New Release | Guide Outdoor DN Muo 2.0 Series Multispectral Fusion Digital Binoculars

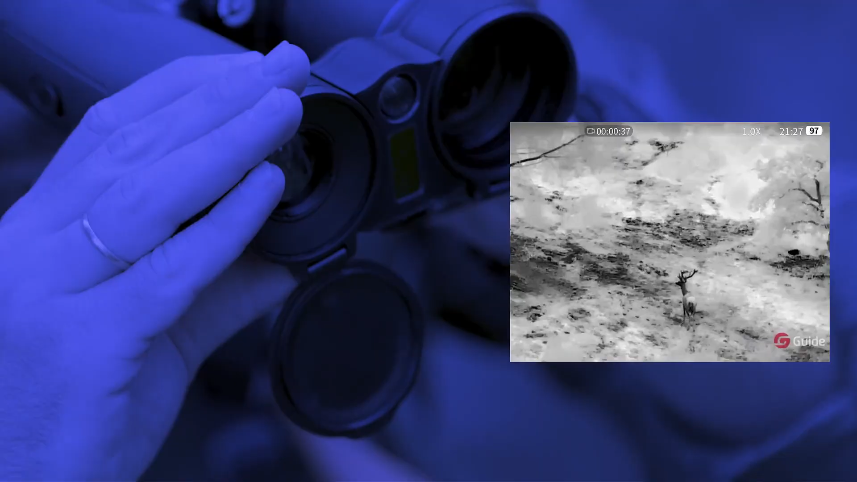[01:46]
Every silhouette is shown with a clarity that defies the night.